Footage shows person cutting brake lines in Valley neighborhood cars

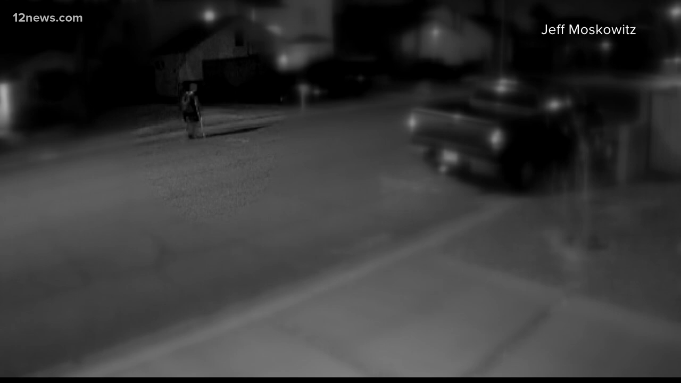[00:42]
But if you look closely, a man on crutches walks toward a car and stays there for four whole minutes. We now know he was cutting brake lines. Rachel Lyonson lives about eight minutes from where this crime happened. She didn't catch it on video, but her brake lines were also cut around the same time.